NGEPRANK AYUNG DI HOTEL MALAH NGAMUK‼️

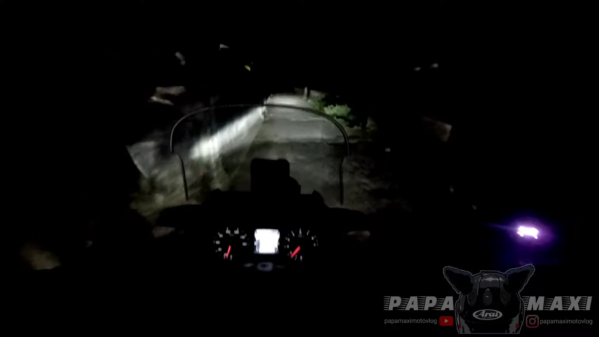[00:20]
Demi. Alah, ada bintang kok. Iya, bintangnya di depanmu kan? Bintang sesat di depanku. Apa? Bintang sesat. Anjir. Di atas bintang sesat, jadi depanku bintang sesat. Anjir. Ben, ambulan berhenti. Udah gak bawa pasien. Belok kiri ya bang.
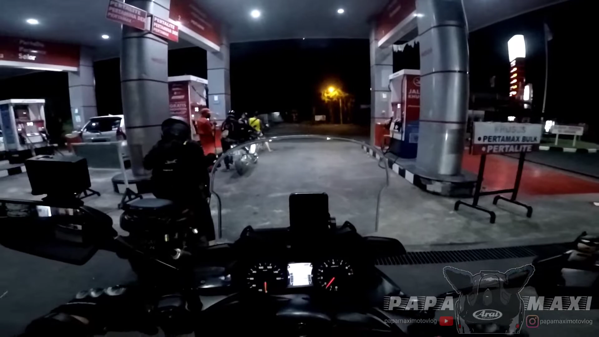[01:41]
Wih ada yang touring tadi no, kita harus gaskan. Mana? Depan? Oh tadi itu udah lewat.
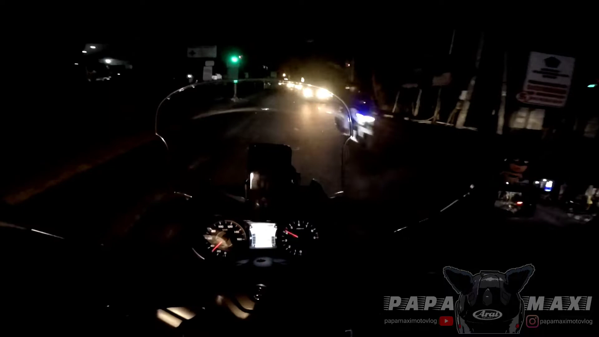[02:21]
Lurus gitu loh. Nah, gitu dong. Jangan jalan, aku naik motor, kamu minta jalan. Belok, di sini mau belok kanan aja? Atau... Enggak, lurus, lampu merah.
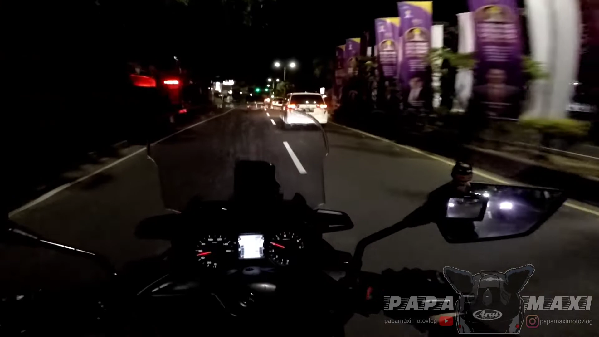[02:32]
Baru kanan, nanti yang sana aja. Kalau sini kita... Ini jalan enak banget kalau dipakai us. Iya, makanya aku mau...
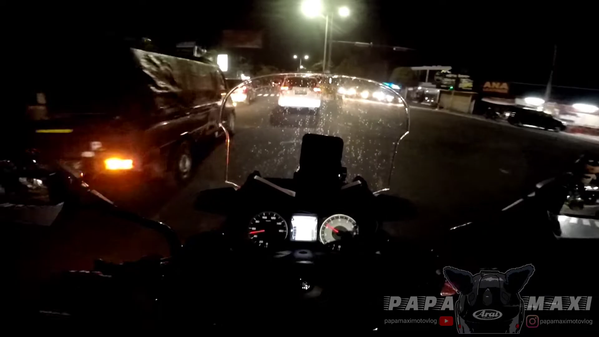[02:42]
aku adu sama papa yang kalah dong. Iyalah. X-Max, lawan ini beda sih. Ya kamu duluan deh.
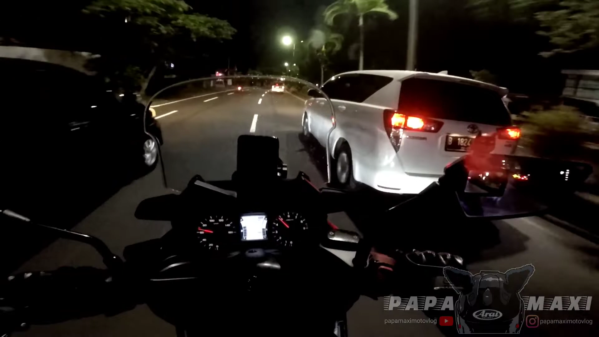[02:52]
Gak tahu jalan. Honda nih, ketemu lampu merah. Lampu merah McD kan, belok kanan. Ini kan baru lampu merah kunti depan. Berarti lampu merah depan. Ada apa?